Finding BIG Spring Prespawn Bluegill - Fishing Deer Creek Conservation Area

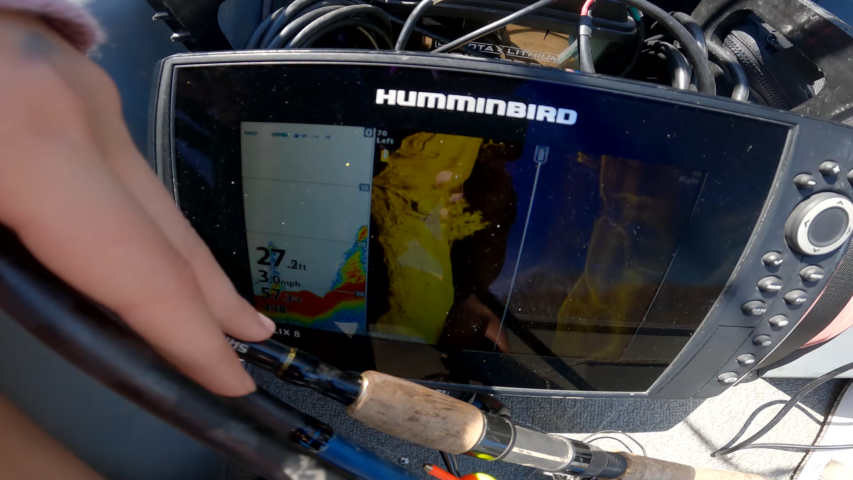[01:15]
This is a tree that we are passing on side imaging. It's hard to see with the sun,
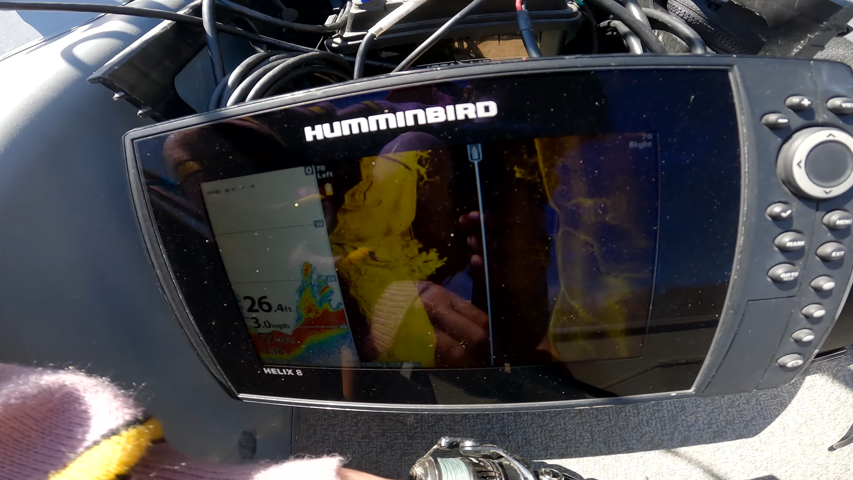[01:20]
On screen: depth 26.4 ft
but these are all trees along the edge, which is pretty cool because you can also see up here, there you can see the trees.